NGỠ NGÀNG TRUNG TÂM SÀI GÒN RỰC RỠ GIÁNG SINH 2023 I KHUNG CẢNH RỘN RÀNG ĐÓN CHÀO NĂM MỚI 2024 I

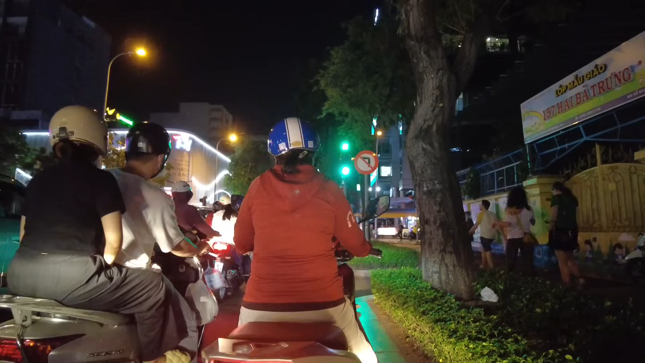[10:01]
Càng về cuối năm thì xe cổ lưu thông ở ngoại đường sẽ tăng cao hơn
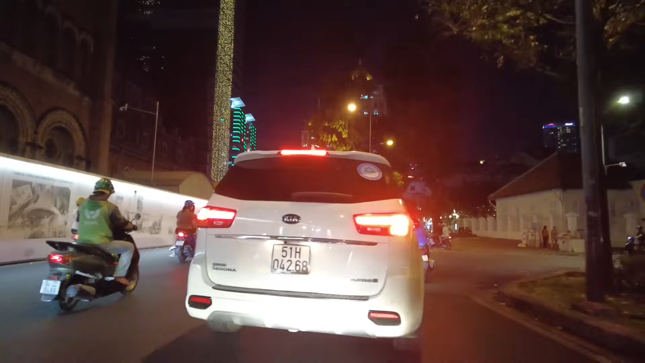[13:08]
Trong chung vào đêm cuối tuần hoặc là buổi tối Thì người dân Sài Gòn chủ yếu là đi chạy lang thang ở ngoài đường cho mát